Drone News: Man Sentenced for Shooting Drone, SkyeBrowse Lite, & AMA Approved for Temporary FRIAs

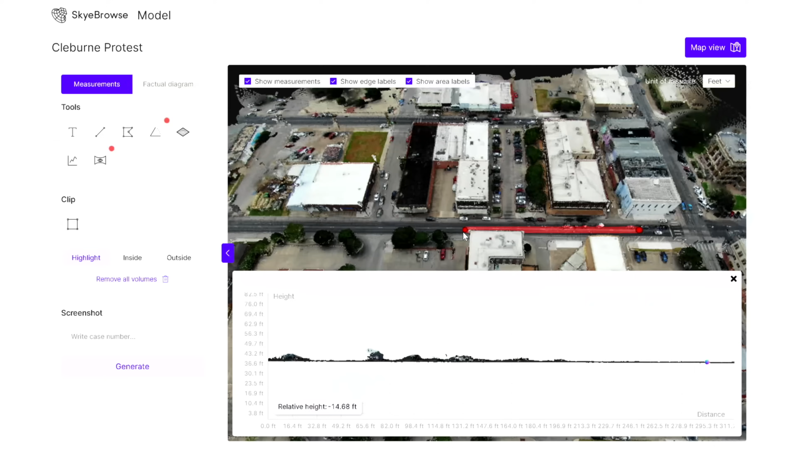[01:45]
Now, if you're not familiar with Sky Browse, it's an online processing software that actually uses videos in order to create 3D models instead of photos like most software. Those videos can be from nearly any source, which is a really cool thing, and then it doesn't require GPS information.
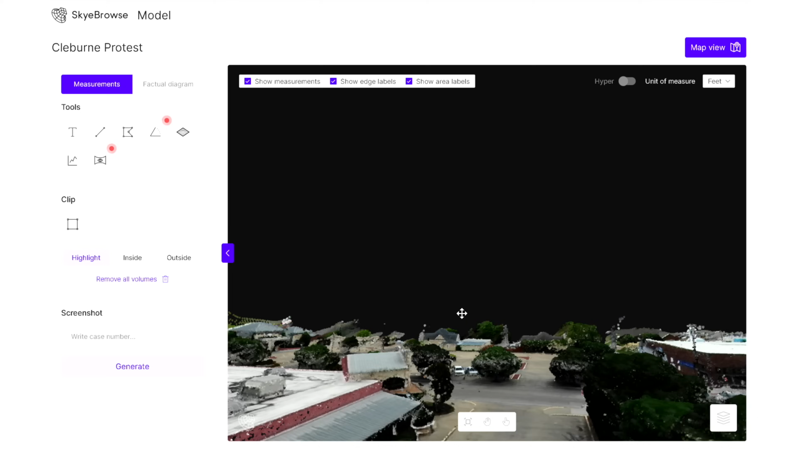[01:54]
So if you don't want or you don't need to pay for the paid model,